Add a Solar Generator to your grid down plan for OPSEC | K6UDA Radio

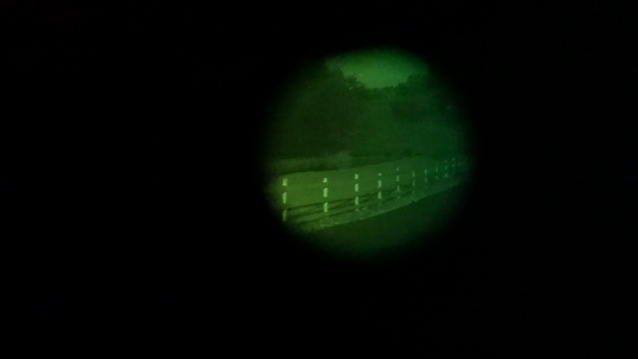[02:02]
So, something to keep in mind is that sound discipline.
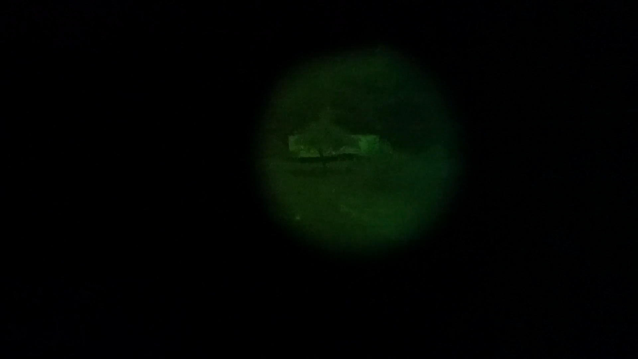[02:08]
Also, light discipline. You're going to see one lone house lit up two blocks away.